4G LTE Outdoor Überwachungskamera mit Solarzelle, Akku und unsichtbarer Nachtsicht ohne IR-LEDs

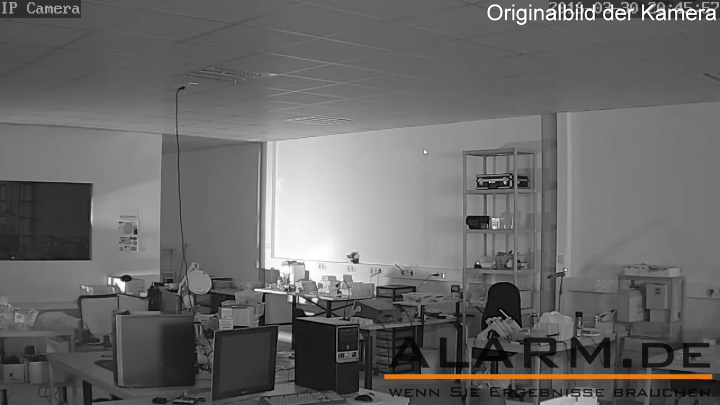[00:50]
Die Nachtsicht reicht bis zu 80 Meter weit und das ganz ohne LEDs. Das Licht der Sterne reicht dazu aus. In der Kamera ist bereits eine 16 GB große MicroSD-Speicherkarte integriert.